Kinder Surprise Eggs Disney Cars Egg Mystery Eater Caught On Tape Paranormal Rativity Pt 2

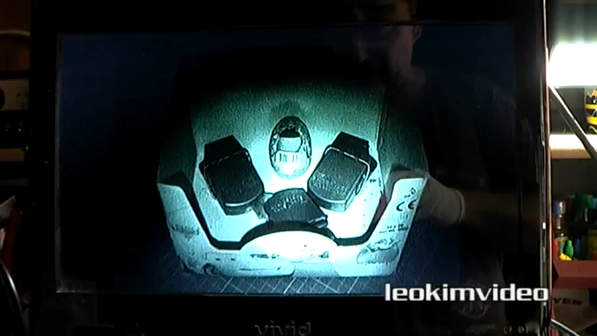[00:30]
Well let's come in and inspect the box.
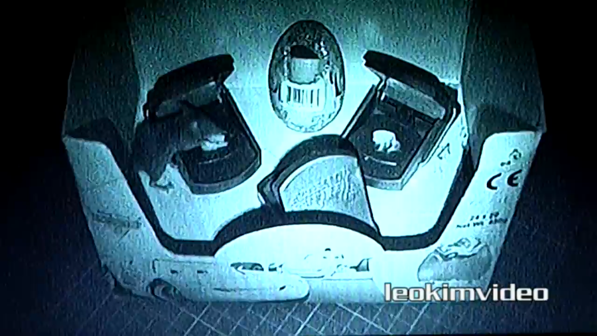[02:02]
I can't believe the fact that he's basically on that trap there and he's having a feed of the peanut butter that I put out. But as we know his days are numbered and it's gonna be very interesting to see what actually goes
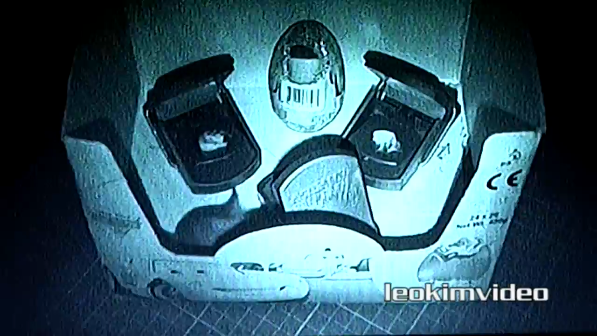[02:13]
on when I was upstairs all having a rest and later on having a sleep. So this is the same time as the night before when he was eating the egg so he's very much a creature of habit
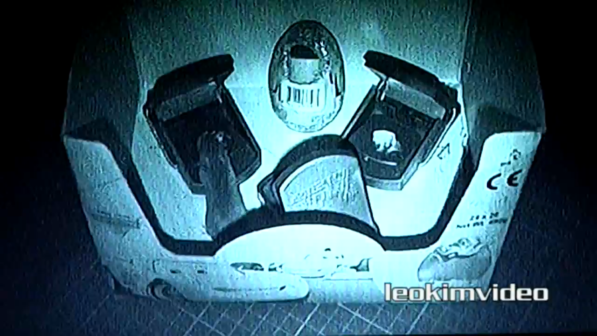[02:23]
and we're going to probably see a few other little surprises play out as the night continues. He likes that peanut butter look at him he's licking his lips there. Yummy! And it's sort of interesting you'd be wondering what's going through his mind he's probably thinking well this box is different
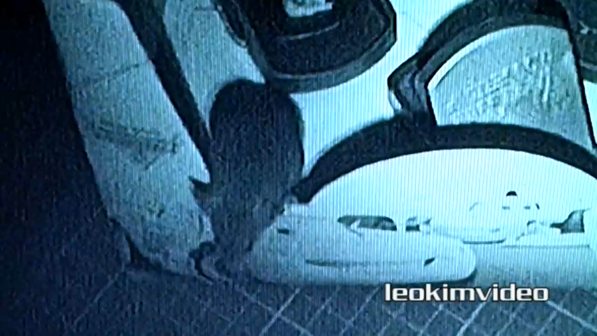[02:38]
to last night there's a different sort of food in here and I can't find those yummy eggs that I was having the
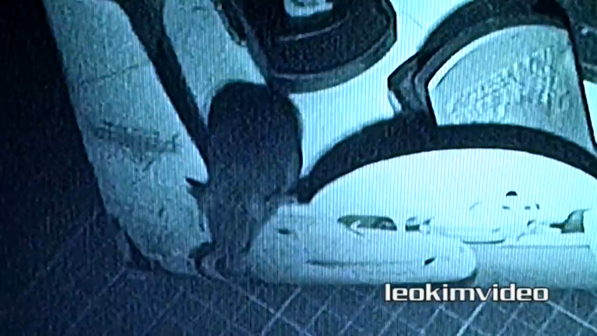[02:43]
night before and I know these guys are intelligent do not underestimate these little critters they are very intelligent indeed. Then around three hours later and it's now about 1 a.m.
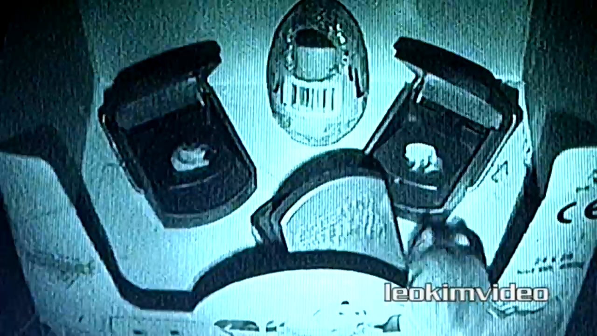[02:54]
in the morning he comes back and he's having a little bit of a nibble at that third trap and that's the one that I noticed had lost a lot of his food he's playing a very dangerous game there. He hasn't got his weight fully on that trap you know it's actually very interesting once you start to see what goes on while you're asleep and don't underestimate these little guys they can cause a whole lot of
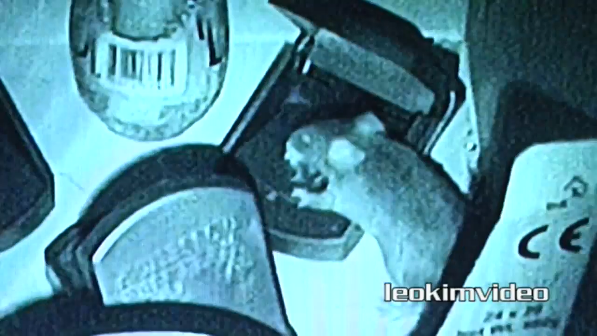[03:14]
damage if they get into your house we've had big problems with mice a couple years back and it
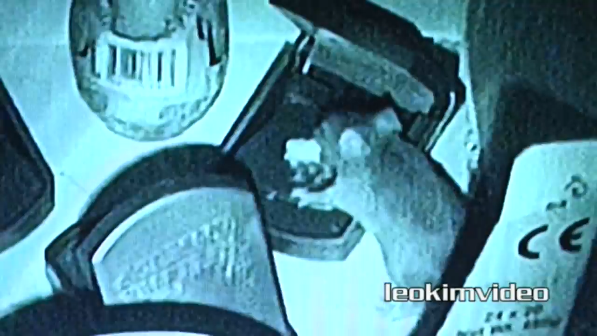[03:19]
they are sometimes very very difficult to remove but he's still getting a feed and he's getting comfortable with that box and that's really what I what I want to have happen anyway he scoots away and it's a little while until we see him again well it's about two hours on so it's about 3 a.m. in the morning and he's come back there's big intervals between him going away and coming back and the other question is are we dealing with the same little critter and as always he's very wary before he hops in very very you
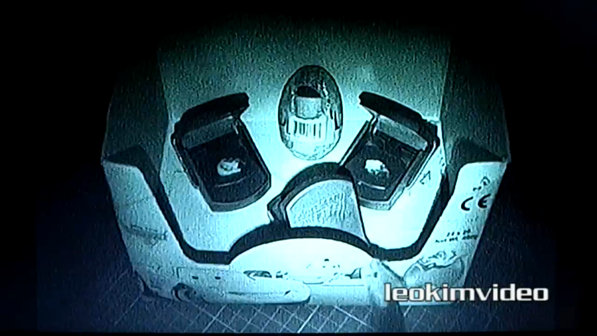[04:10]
getting hammered well it's probably a good time to turn away now but very soon he's going to enter that box and then he's not going to come back out now here he goes he goes in he's going to that third trap I've got the sound up I can hear crickets outside he's having a nibble there let's just see how this plays out
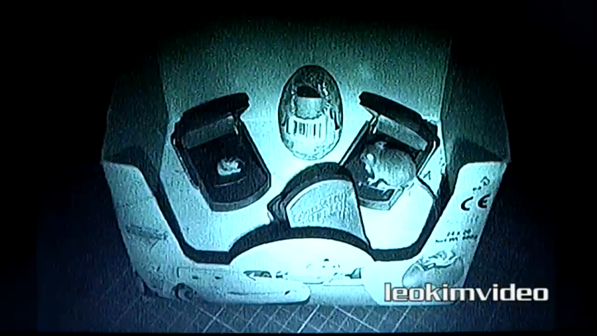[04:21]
I'm surprised you can actually basically sit inside that trap and it doesn't go off very surprised but I've used these traps before
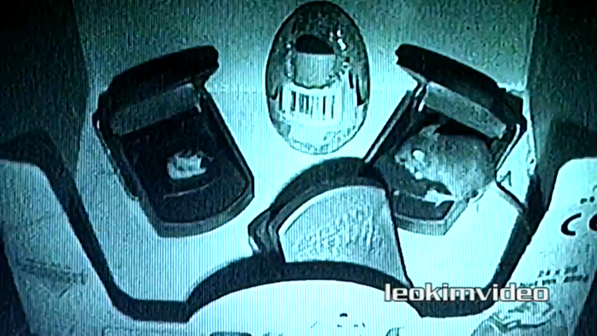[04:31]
and I've found them to be very effective and the way he's eating there well explains why that third trap because it was cleaned off he's having a good feast there he's having a whale of a time and he's going to trap number one and these days are up
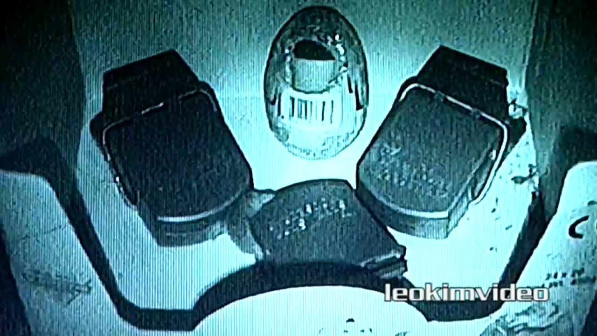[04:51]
now the one thing that's got me a little bit perplexed is that the fact that that egg there still hasn't been touched but we came in the
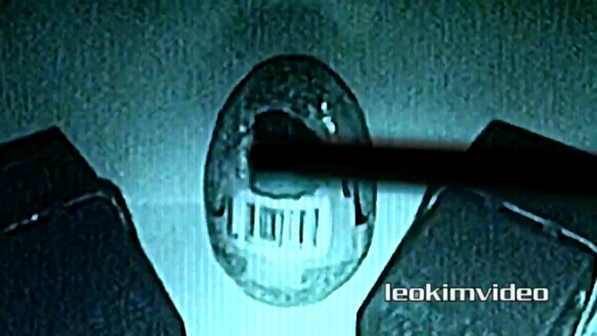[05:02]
morning and we saw that quite a bit of it was eaten away so I think the video has got a little bit more to say and what was very interesting at about 5 a.m.
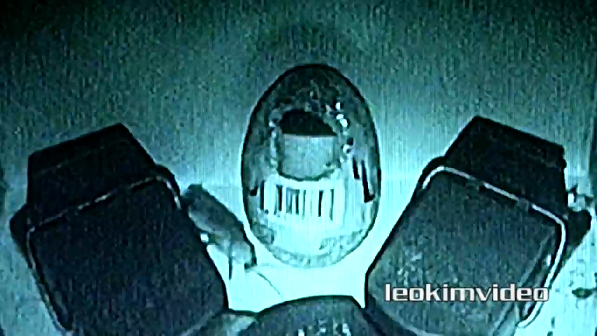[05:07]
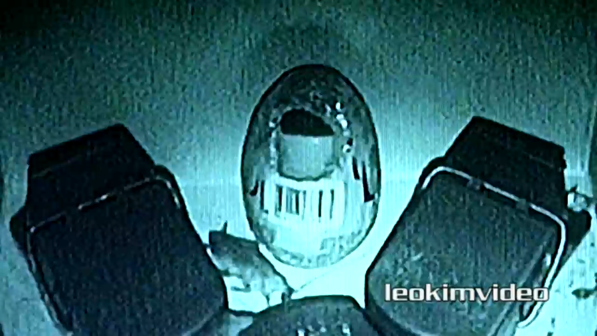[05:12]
in the morning the cockroach from Chernobyl reappeared he was there the night before I'm not sure if the same one maybe someone can tell me out there who knows about this stuff but he's looking fairly sluggish so he's probably I don't know had a big feed of something else before he ended the building and if anyone says cockroaches don't eat chocolate well
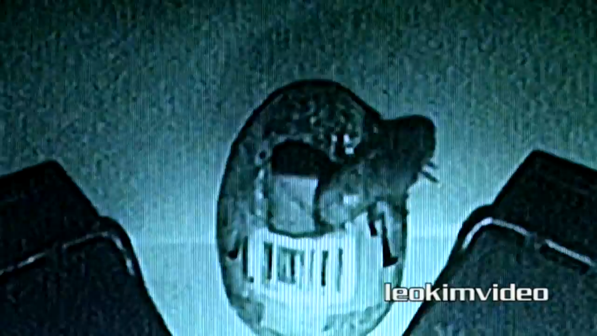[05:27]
I've got some news for you the
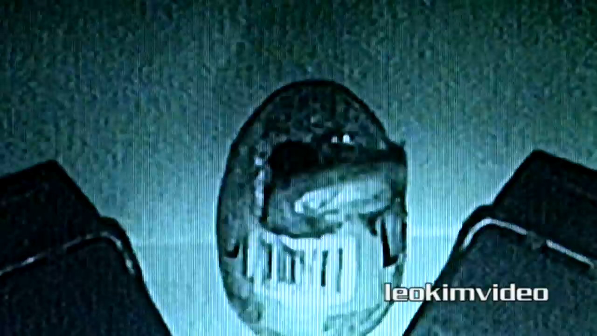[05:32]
one thing that's really good at cleaning up giant cockroaches is giant spiders and at around three hours after Elvis number one left the building Elvis number two has ended the building so I'm dealing with another rodent that I've got to clean up and get rid of it was actually very good to be able to nab one and now I'm dealing now I know I'm dealing with well more than